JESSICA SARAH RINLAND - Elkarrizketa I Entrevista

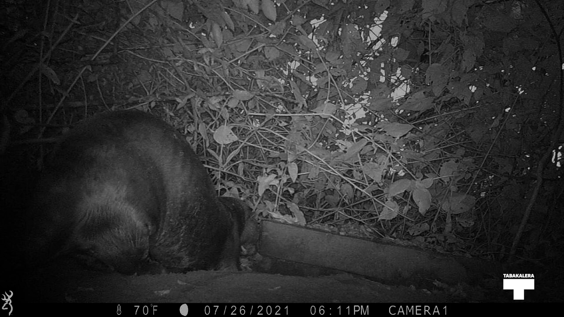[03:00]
que las han traído de zoológicos de Europa, como el zoológico de Madrid, se las llevaron a Argentina para liberar, para rewilding. Y el material que está en la pantalla de la derecha es material de las nutrias en preliberación y la pantalla usando cámara trampa infrarrojo.
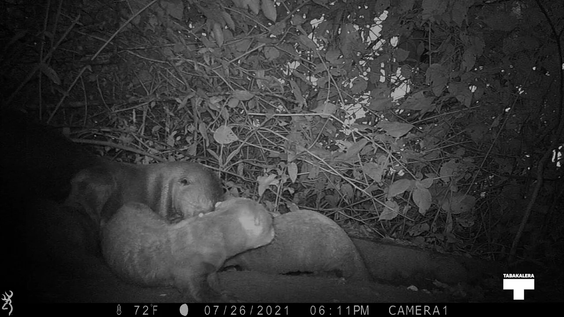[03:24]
Y el video de la izquierda está filmado con una cámara de imagen termal
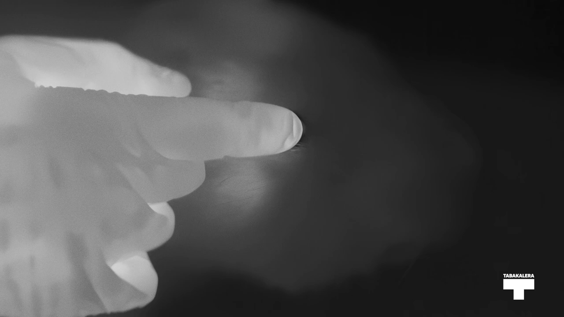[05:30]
y también les mostré las imágenes de las nutrias, que es lo infrarrojo.
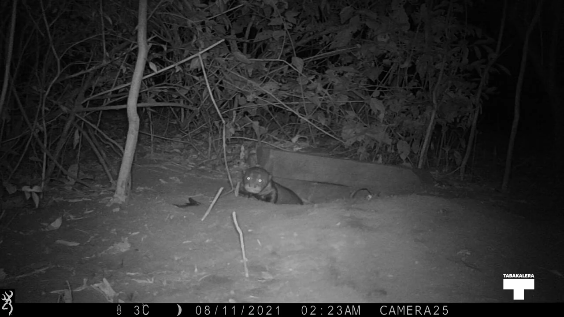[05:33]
Y lo que escuchas son ellas conversando y hablando de las herramientas que están usando,